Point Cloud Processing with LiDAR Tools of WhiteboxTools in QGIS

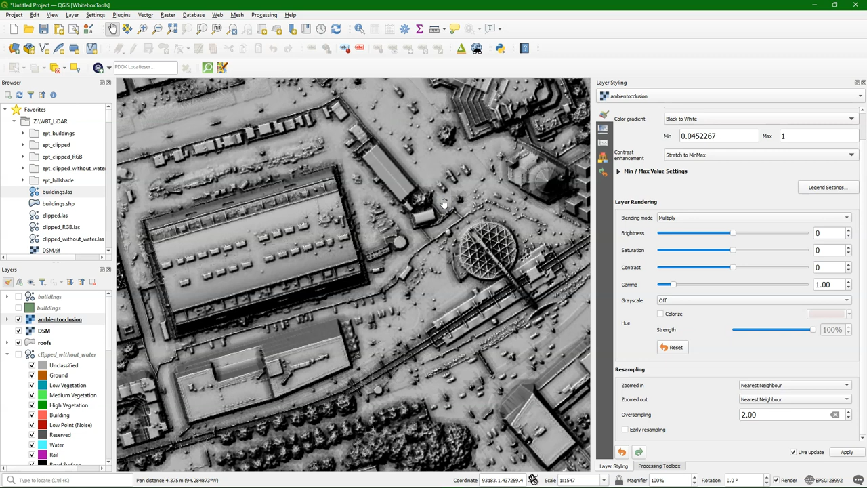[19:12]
And now we get really a lot of nice details on the roofs.
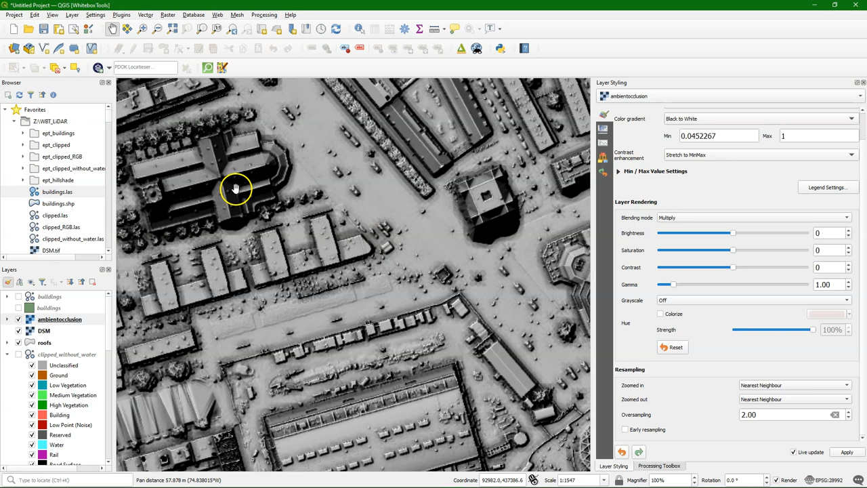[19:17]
Here we have the church with the church tower.
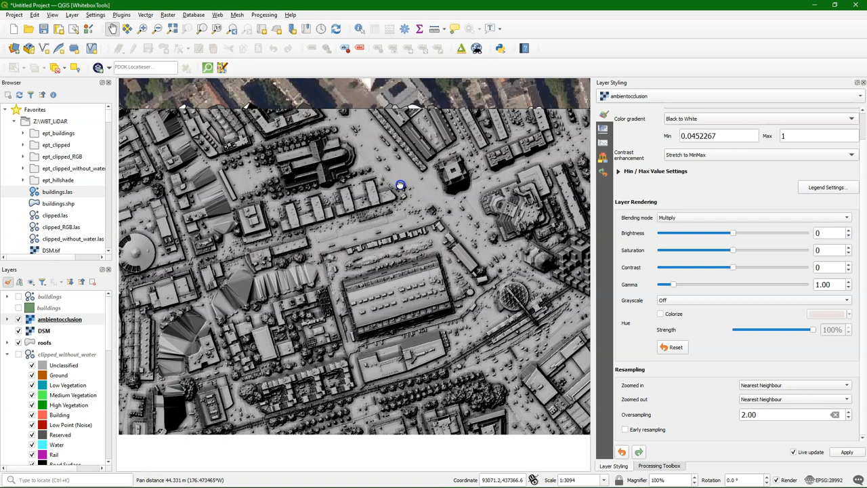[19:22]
The library and the cube buildings. Very nice results.